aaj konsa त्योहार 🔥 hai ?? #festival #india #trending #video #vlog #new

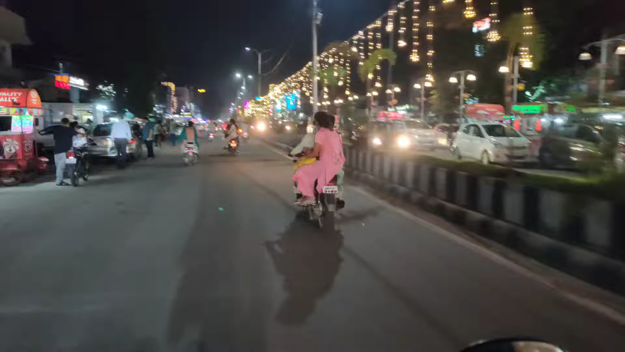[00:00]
देखिए दोस्तों बहुत ही रोनक लगी हो यह बजार में कोई पहार तो है या कोई आया हुआ है देखते हैं अरादा